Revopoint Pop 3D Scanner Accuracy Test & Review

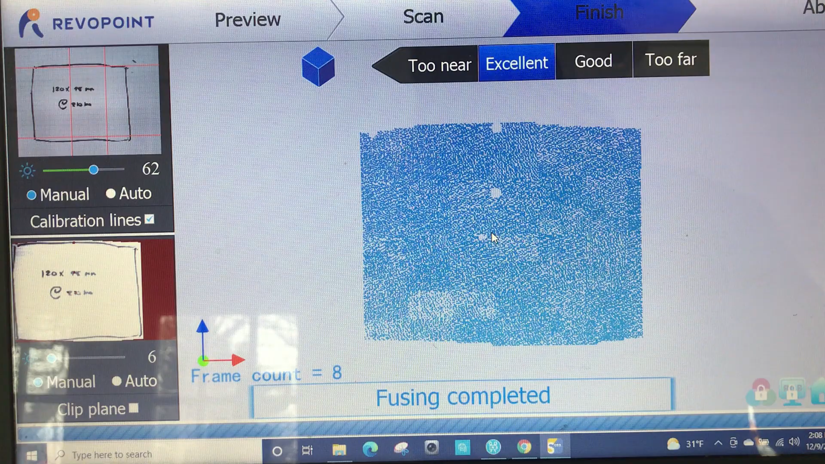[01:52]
I took a single scan of the paper and I'm going to export the points so that I can look at the grid spacing.
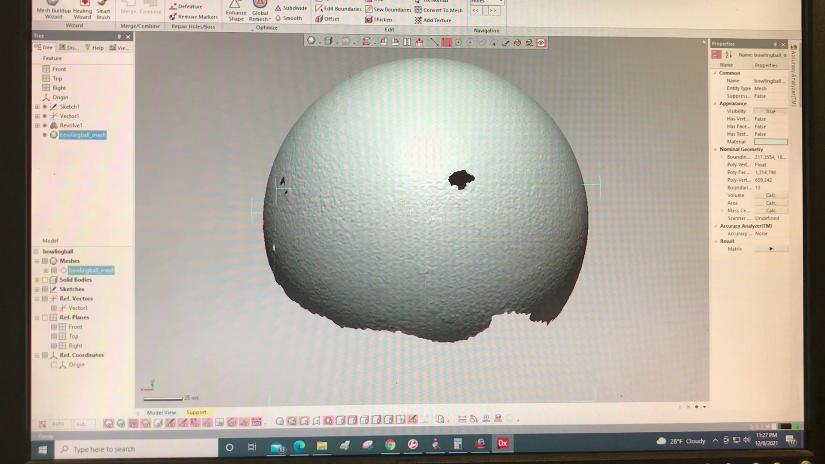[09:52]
and i used the turntable and the hand scanner to get the data i fit it to a CAD model that's eight and a half inches but i'm not sure of the true dimension of this bowling ball i don't have another way to measure it
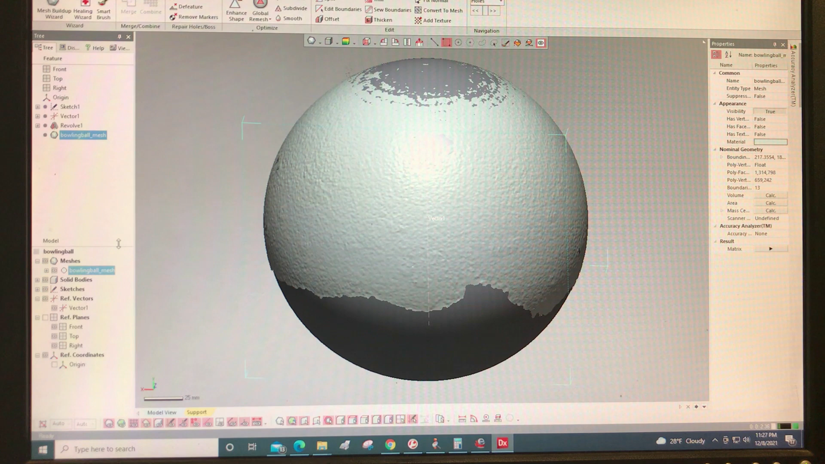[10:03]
if you look at the fit error you can see that part of its outside just the top part of the fit is within the plus or minus three
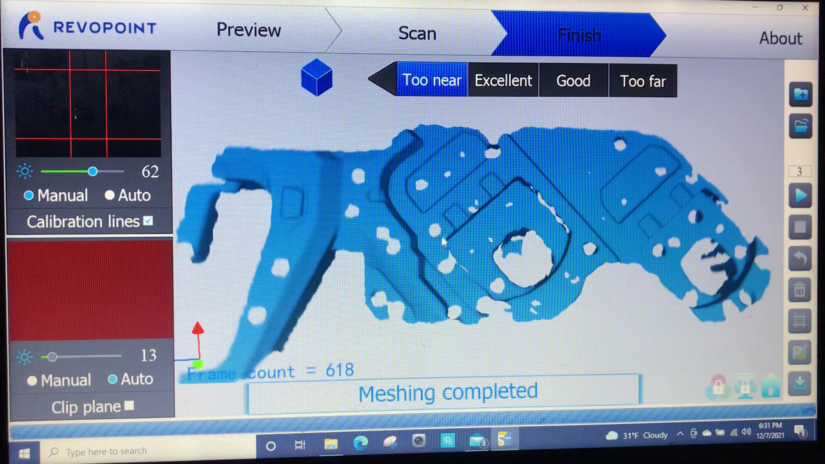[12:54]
so this is the scan i got tends to roll the edges over smooth them out too much or miss the edges you can also see all the holes where the bolts go you don't get any returns back because of the point grid resolution of 0.5 millimeters
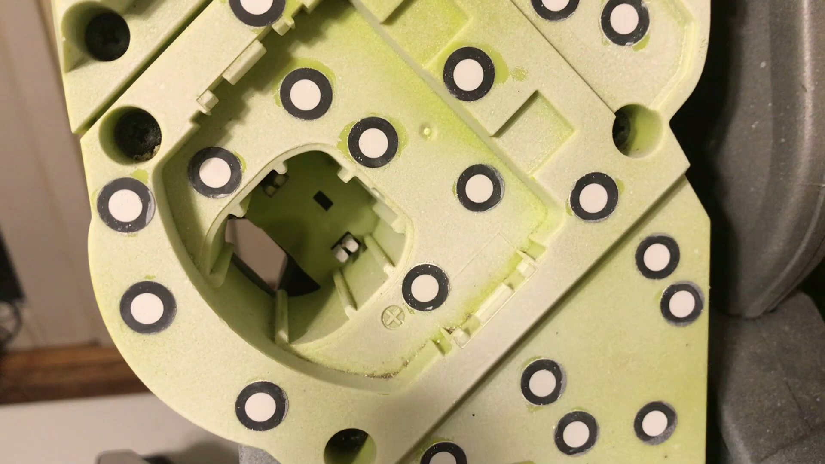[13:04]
the scans have missed all the detail of this locking mechanism
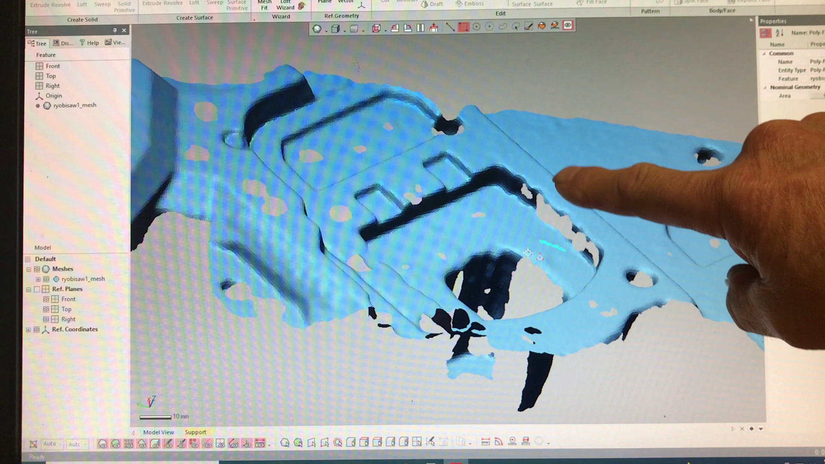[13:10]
you can see that the scanner just missed all the detail here on the locking mechanism and i had a hard time coming in from the side so what is my conclusion